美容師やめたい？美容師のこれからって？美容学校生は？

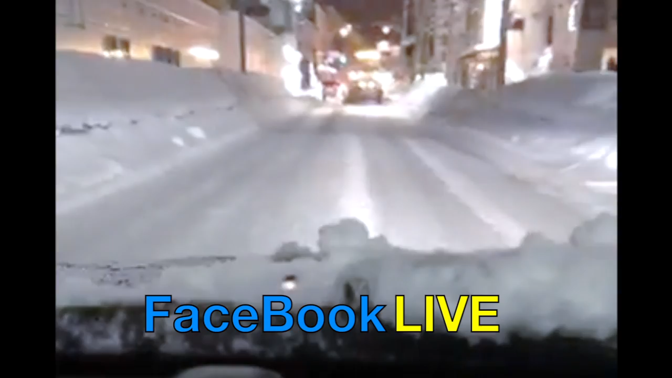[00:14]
前からすごいのが来てしまったほんとね北海道やばいですよやばいわこれはほんとにちょっとマジシャレなんないすごいです